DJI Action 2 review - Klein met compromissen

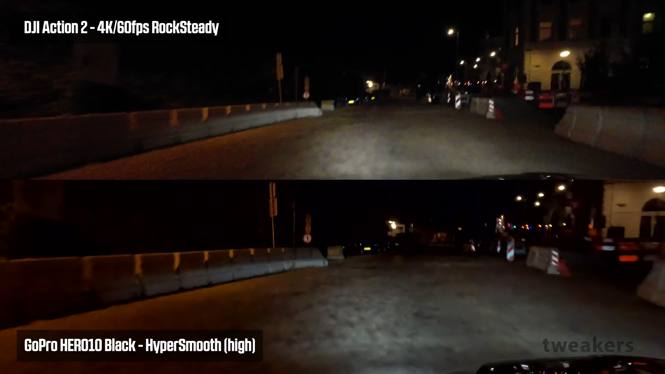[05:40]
Beide camera's zijn sowieso geen low-light wonders,
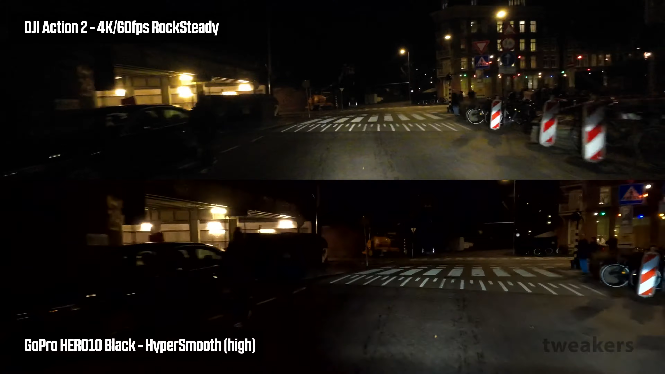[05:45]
maar wat opvalt als we de nachtbeelden vergelijken, is dat de video's van de Action 2 wat donkerder zijn en meer beeldruis bevatten dan die van de Hero 10.
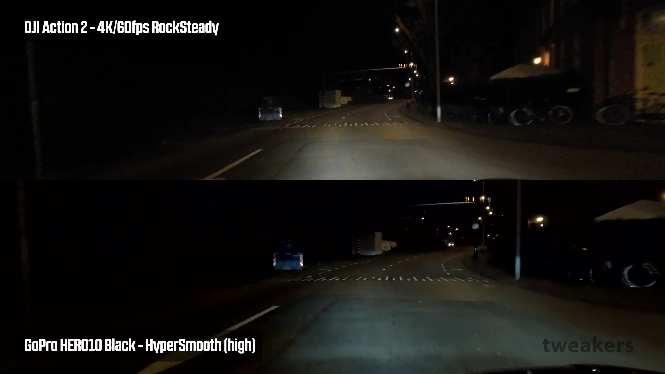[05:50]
Daar staat tegenover dat de beeldstabilisatie van DJI beter blijft werken als het donkerder wordt, terwijl het beeld bij GoPro duidelijk meer schokken laat zien als je bijvoorbeeld met de camera loopt.